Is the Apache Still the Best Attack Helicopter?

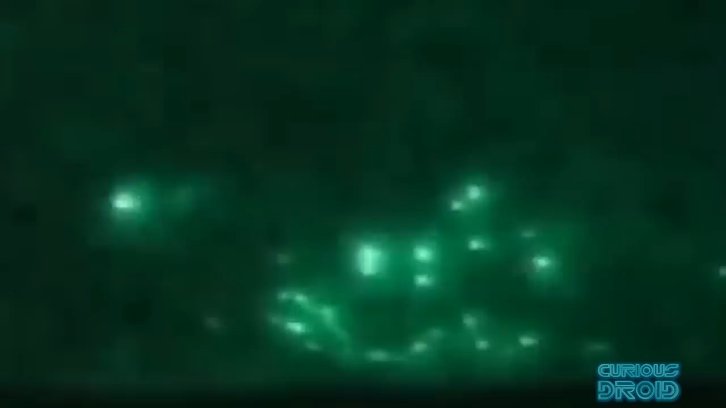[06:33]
anti-aircraft guns and RPGs going both in and coming back out again.